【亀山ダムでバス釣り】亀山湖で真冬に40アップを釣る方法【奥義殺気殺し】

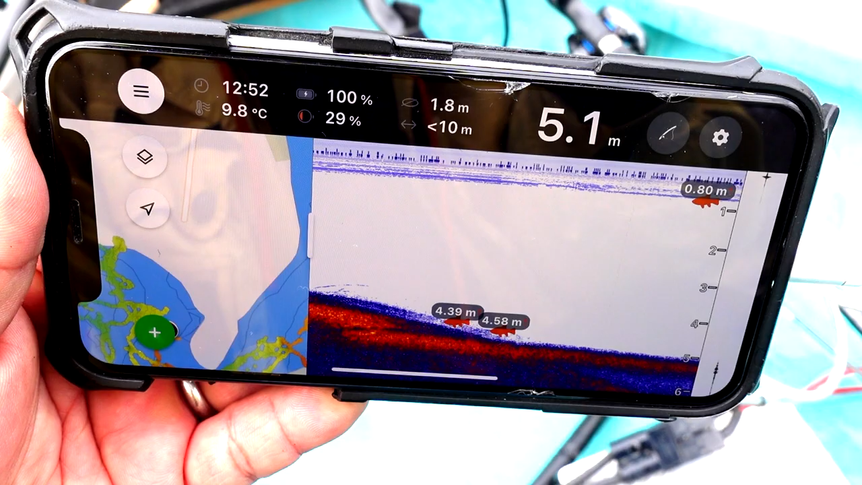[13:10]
On screen: depth 5.1 m, water 9.8°C
はい、改めてディーパーでね、シャローからこう5メーター6メーターに落ち込んでいくところをね、
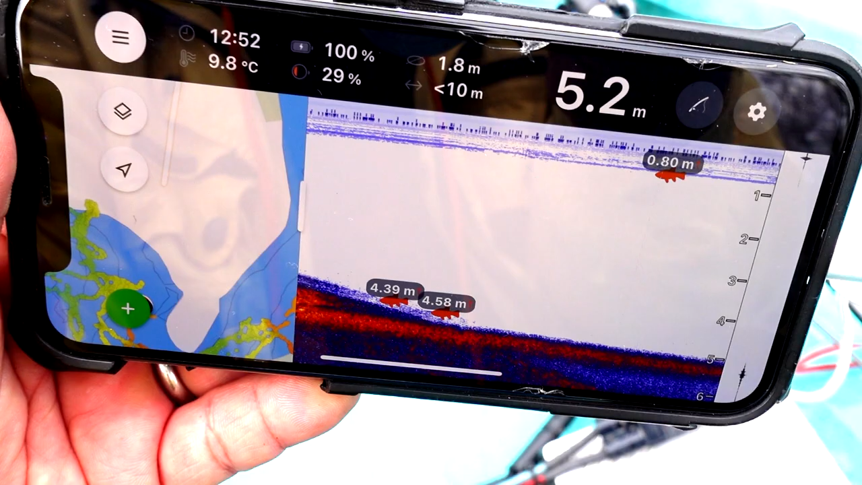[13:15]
On screen: depth 5.2 m, water 9.8°C
何回も何回も入り直してね、
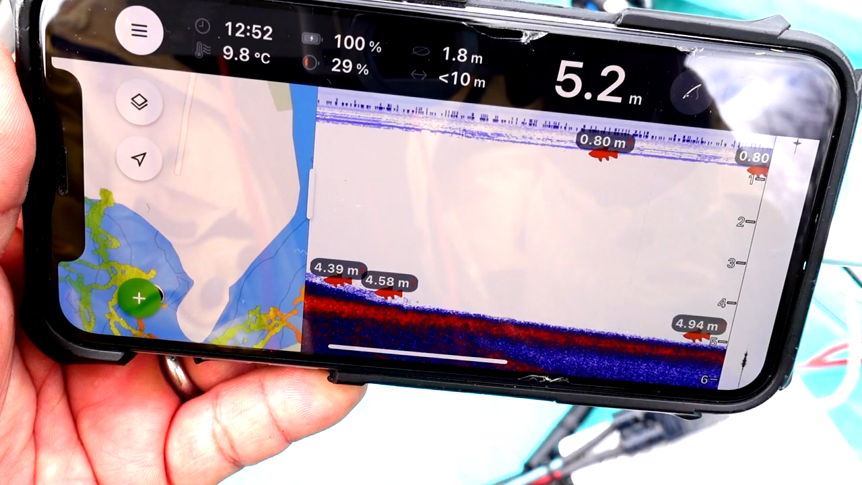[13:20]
On screen: depth 5.2 m, water 9.8°C
こうちょっとそこの方に今ね、魚マークつけてるんですけど、
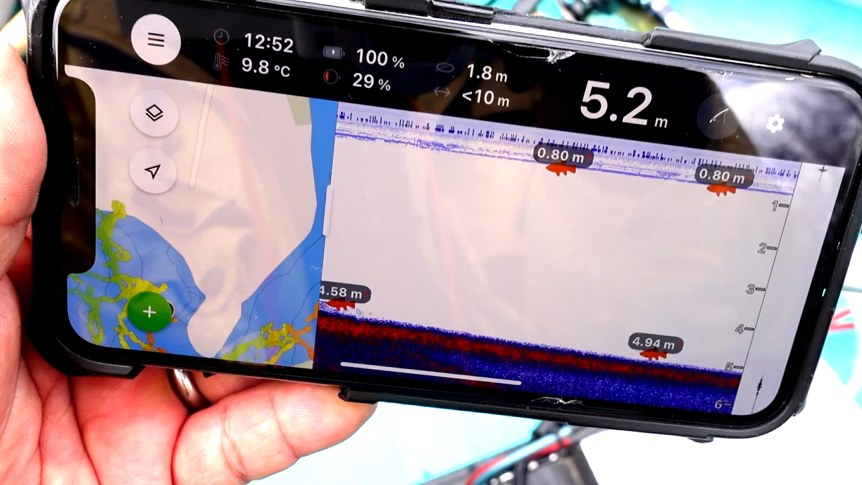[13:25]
On screen: depth 5.2 m, water 9.8°C
ちょいちょいね、何か魚影が映る、まあベイトフィッシュなのか、
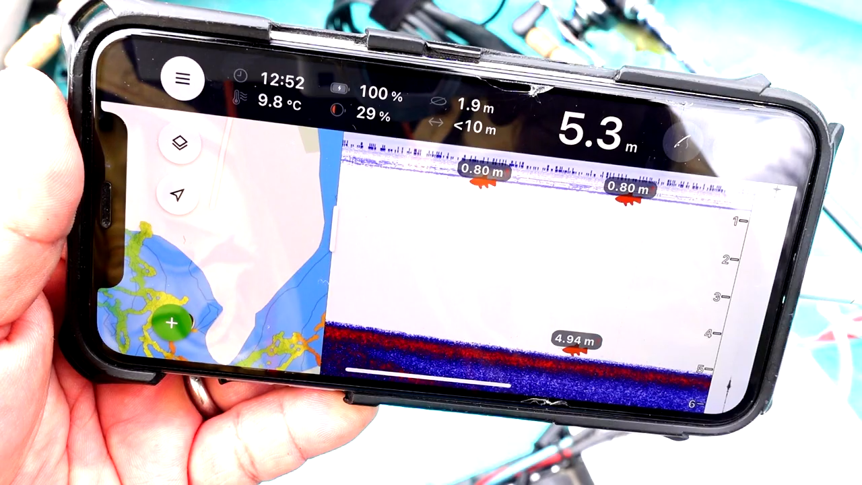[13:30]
On screen: depth 5.3 m, water 9.8°C
もうバスそのものなのか、とにかくね、ちょっと魚っ気のあるところなんで、
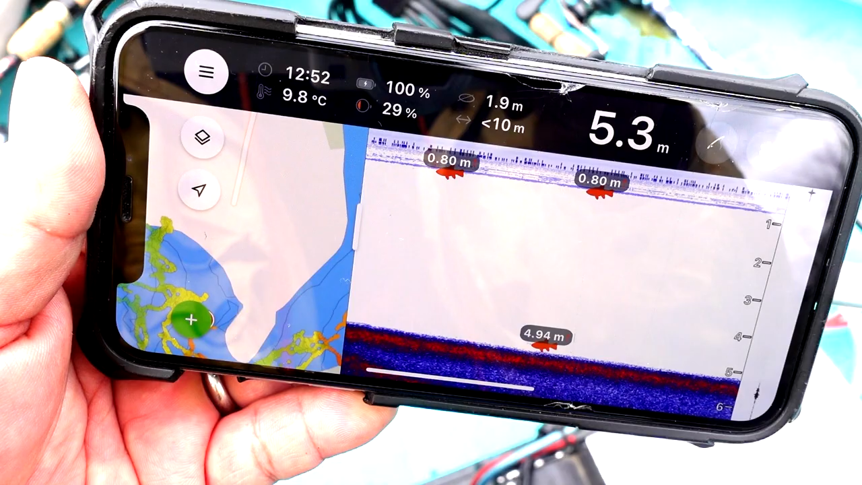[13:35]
On screen: depth 5.3 m, water 9.8°C
そういうところね、何度も入り直したら、ガガガガガン。
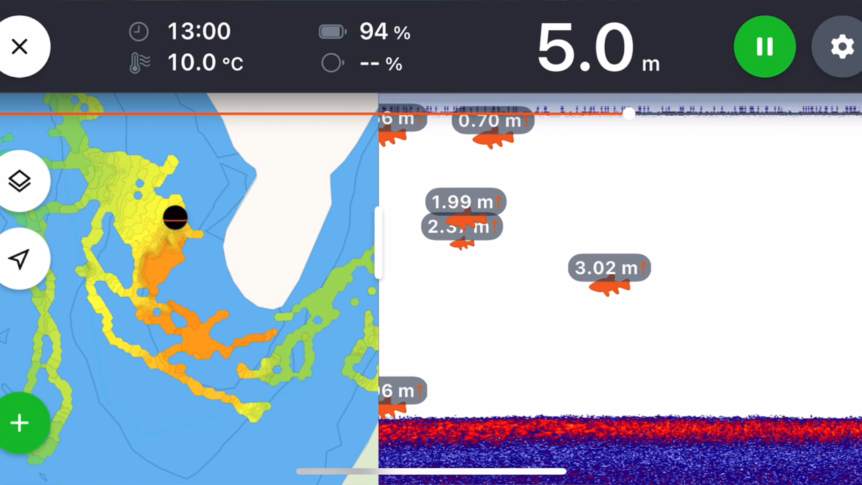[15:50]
On screen: depth 5.0 m, water 10.0°C
中層になんかね、何かってのは分かんないけど、なんか映り続けてはいるから、やっぱ真冬の定番で何かちょっとでも感じのあるところ、なんかシラサギがずっと水面見てるとか、なんか